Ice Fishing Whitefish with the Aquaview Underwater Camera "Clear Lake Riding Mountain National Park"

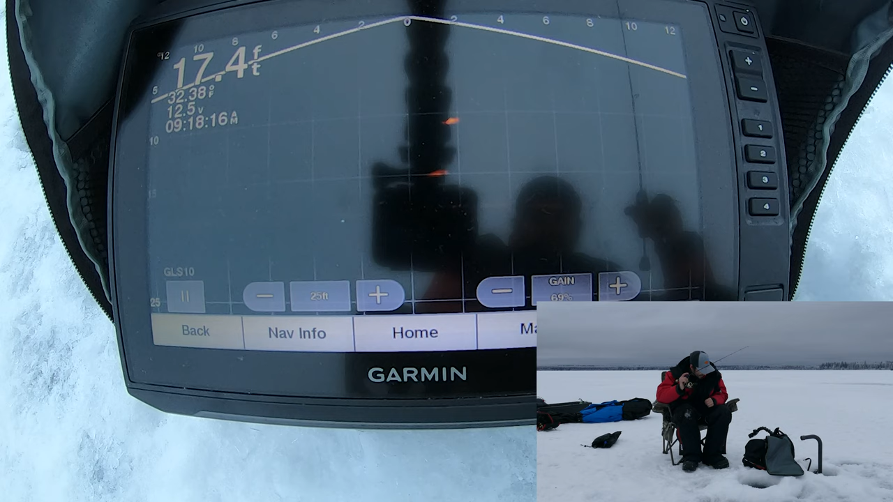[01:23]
On screen: depth 17.4 ft
Still there. There's a couple of them. One's chasing me right up.
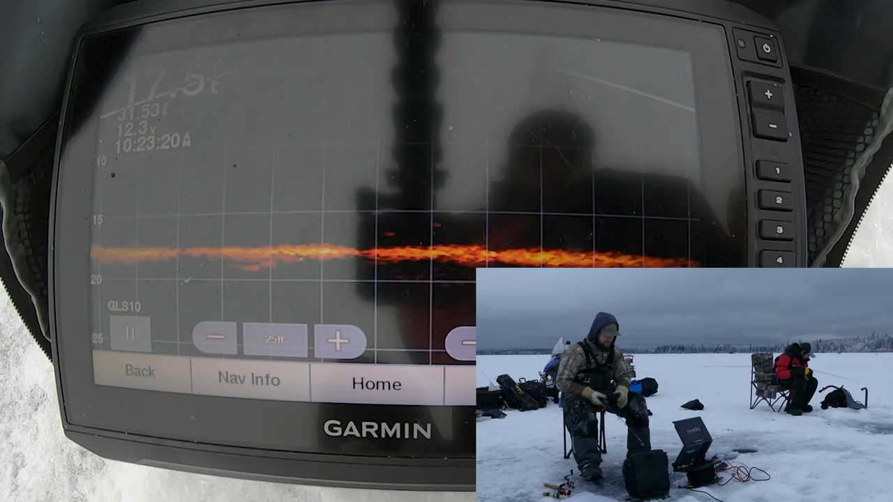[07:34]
Oh, here's one. He's coming in hot. Coming in hot. Coming in hot. Oh. Turn. Got him to turn. Come on. Come on. He's just doing laps around it. Like, you can see its fins on this thing. Look, that's crazy. Come on. Big, bigger fish, too.
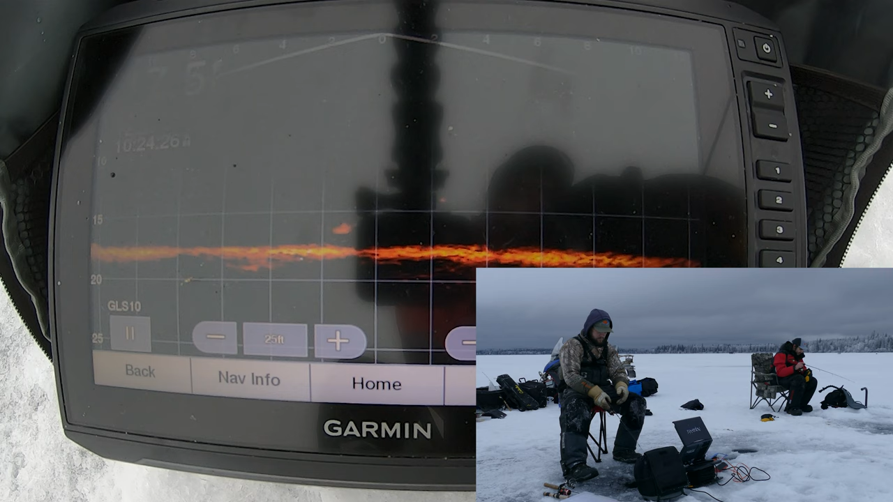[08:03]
You can tell by the mark on the screen. You'll be able to see it in the video, but it's almost a square long, and each square is two feet. So that's putting that fish close to 24 inches. Not accurately, obviously, but it'll give you a gauge. Yeah. And that fish actually swam your direction, so hopefully you can see it on your camera. Oh, never mind.
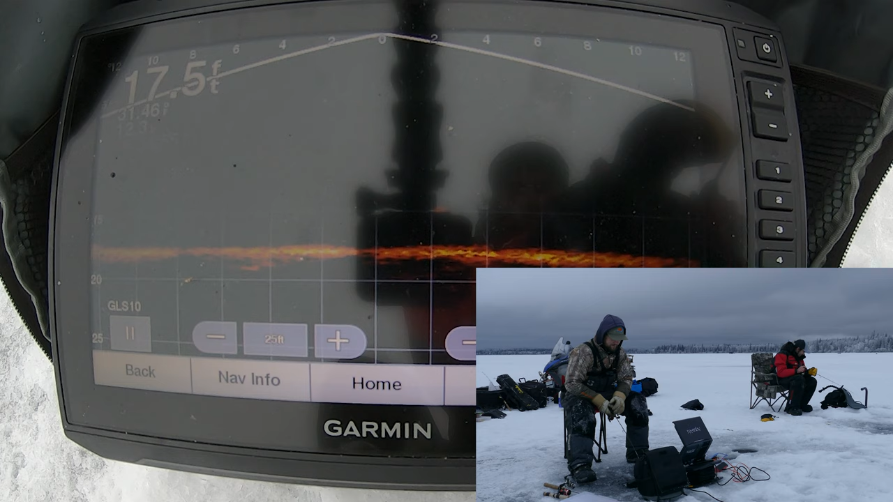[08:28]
On screen: depth 17.5 ft
I lied. He's back and he's on.